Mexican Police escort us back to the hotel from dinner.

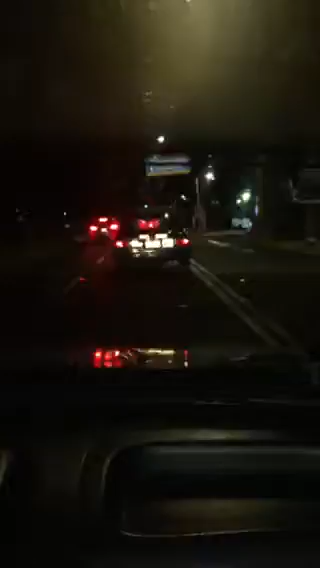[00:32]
I'm gonna have to complain they didn't put their siren on we also decided to go to a disco so we're getting here we're getting our eyes trained for later on hey mama hi oh yeah we got to love it look what's happening he got us an escort